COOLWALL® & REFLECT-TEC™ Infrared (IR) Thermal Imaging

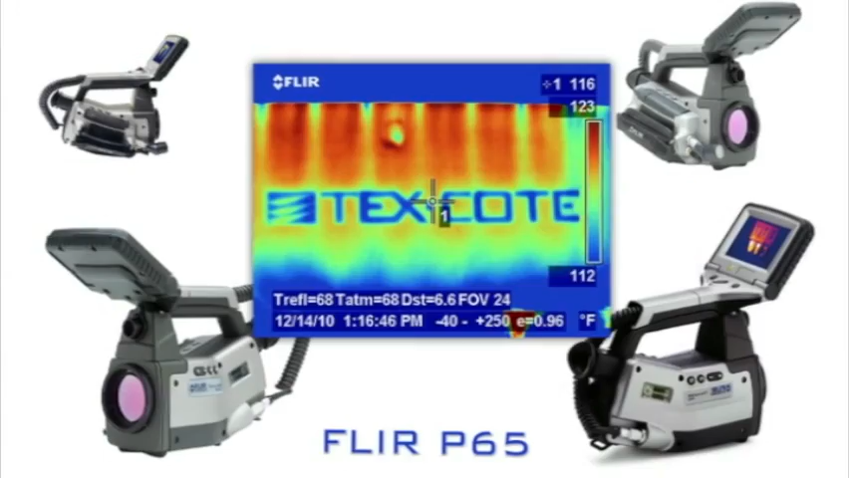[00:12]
On screen: spot 116°F, scale top 123°F, scale bottom 112°F
surface temperature differentials to show the incredible capabilities
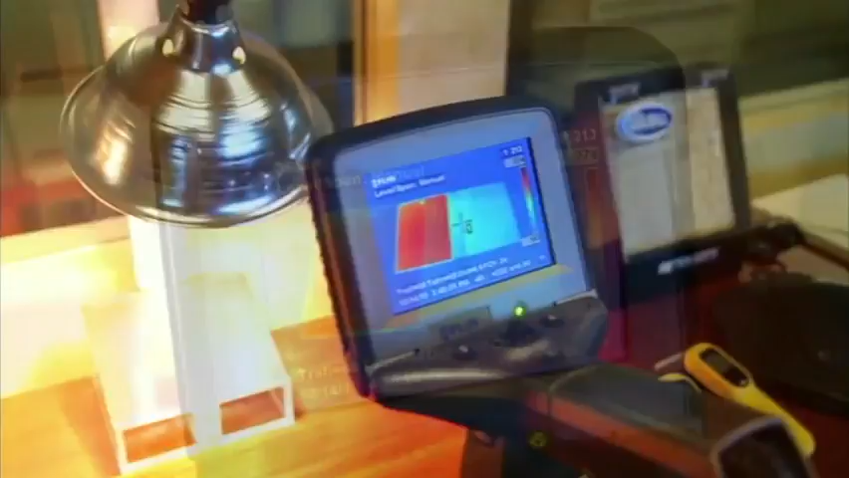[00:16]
of its revolutionary infrared heat reflective wall and roof coating systems.
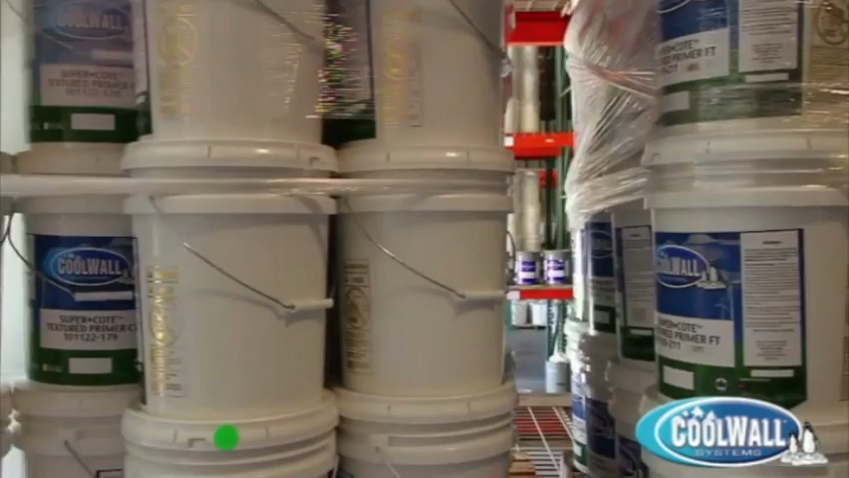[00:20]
The thermal imaging camera was used to compare
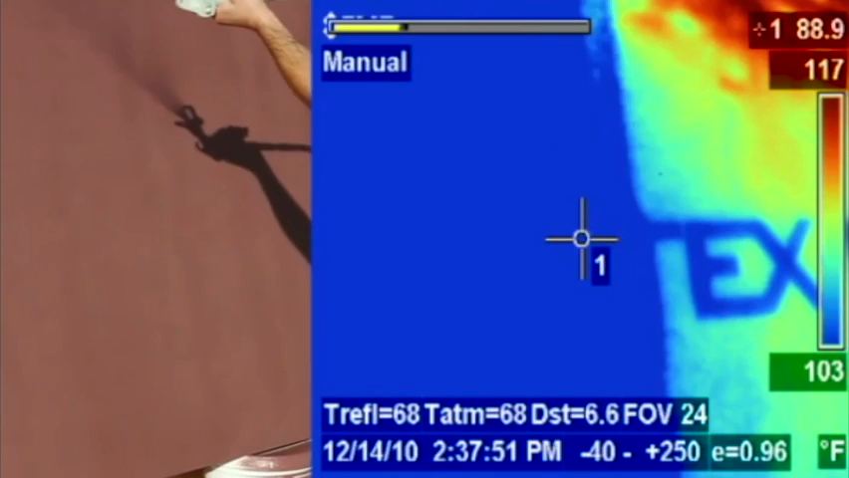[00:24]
On screen: spot 88.9°F, scale top 117°F, scale bottom 103°F
the surface temperature of the cool wall exterior wall coating system
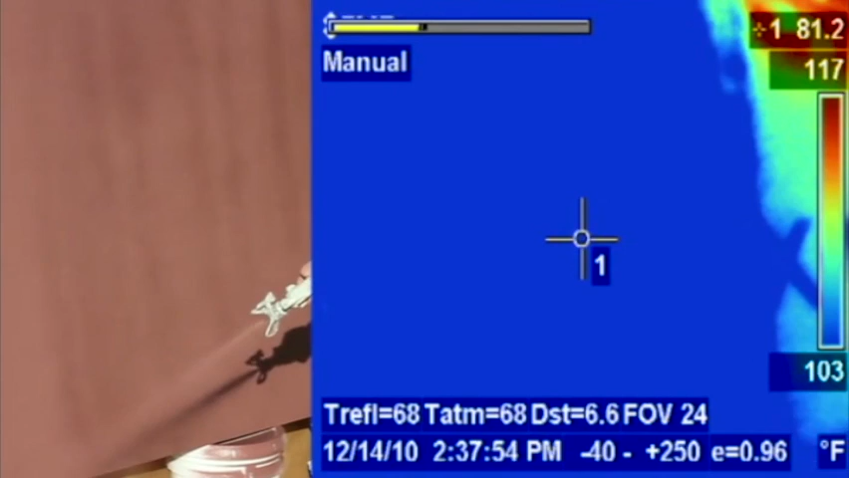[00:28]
On screen: scale top 117°F, scale bottom 103°F
and the Reflectek metal and tile roof coating system to
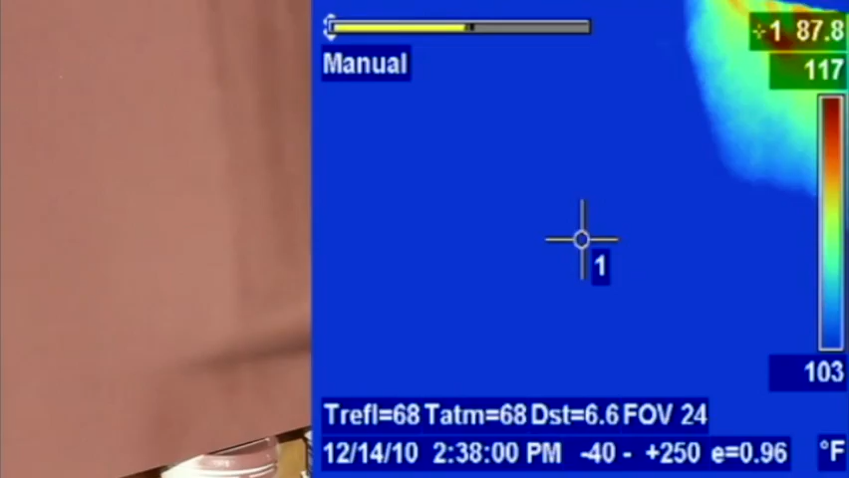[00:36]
On screen: spot 87.8°F, scale top 117°F, scale bottom 103°F
This camera was able to capture the temperature
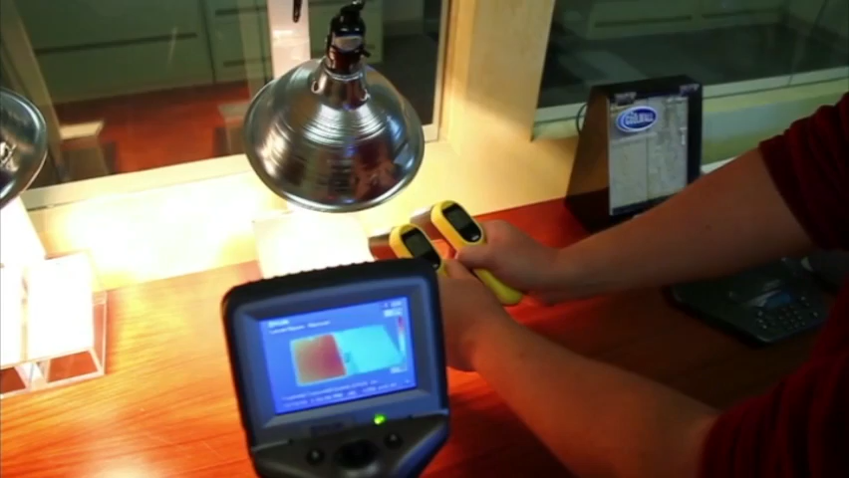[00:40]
differentials of up to 44 degrees Fahrenheit produced
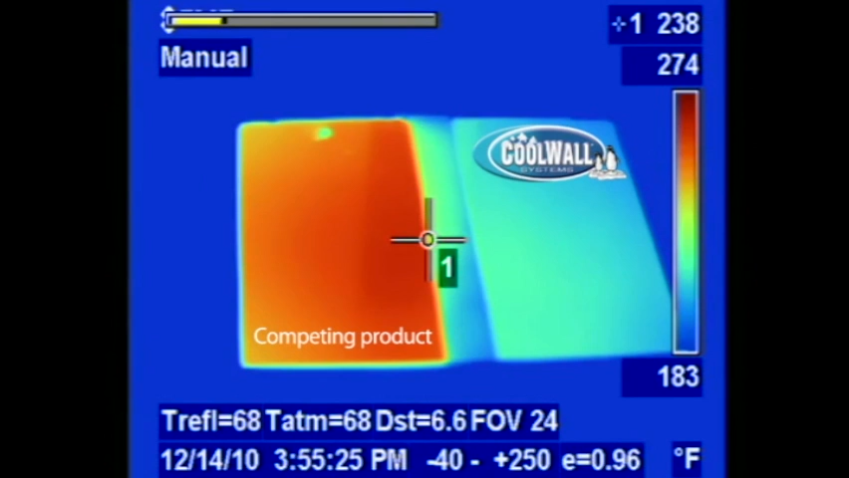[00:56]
On screen: spot 238°F, scale bottom 183°F
the temperatures of the panels coated with the TexCoat's infrared heat reflective products were much lower than those coated with traditional paint.
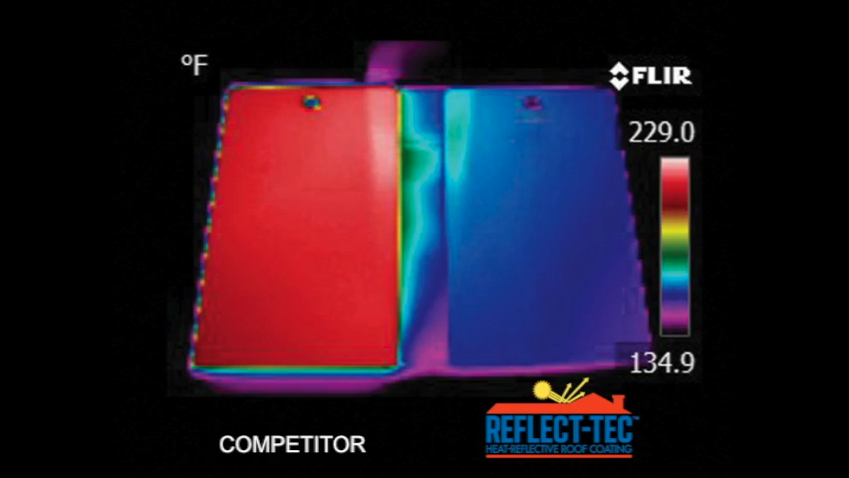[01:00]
On screen: scale top 229.0°F, scale bottom 134.9°F
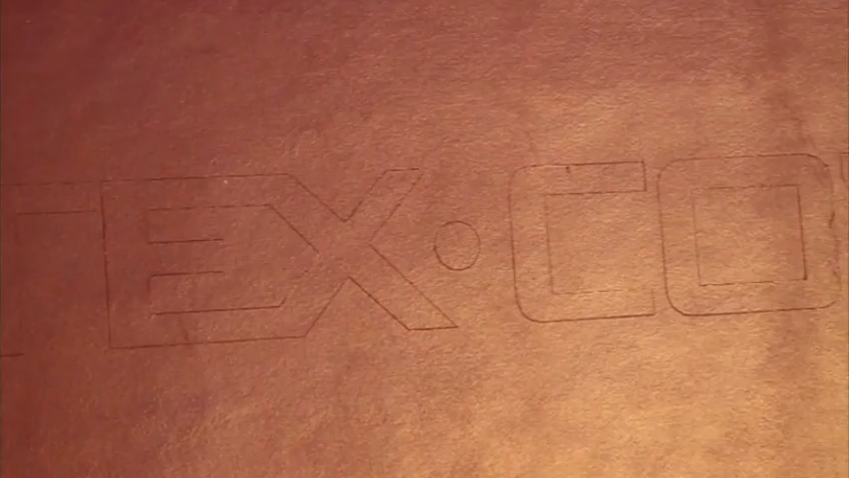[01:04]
Additional testing was done by applying the TexCoat logo in the cool wall product
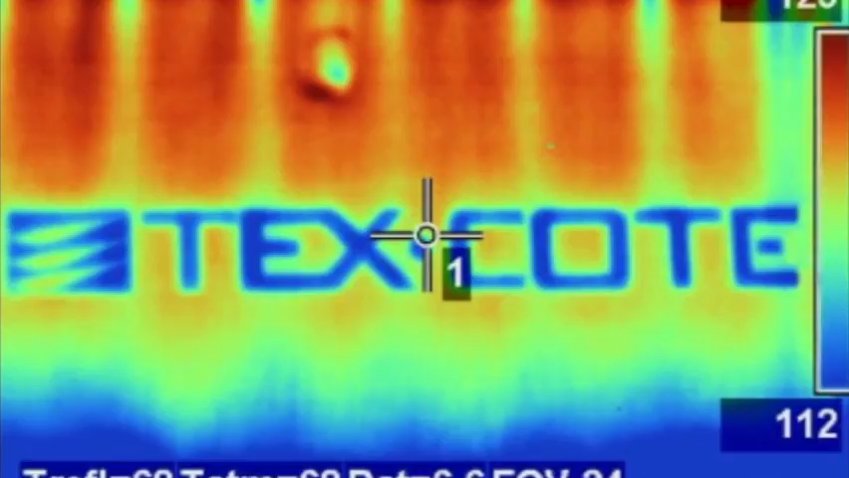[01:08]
to a wall coated with traditional paint in the same color.
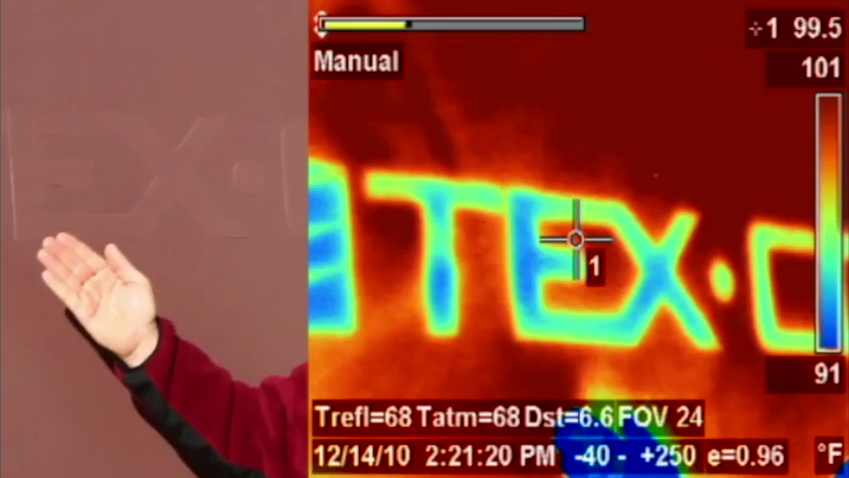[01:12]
On screen: spot 99.5°F, scale top 101°F, scale bottom 91°F
Even on a cool December day, the differentials are apparent with the infrared camera.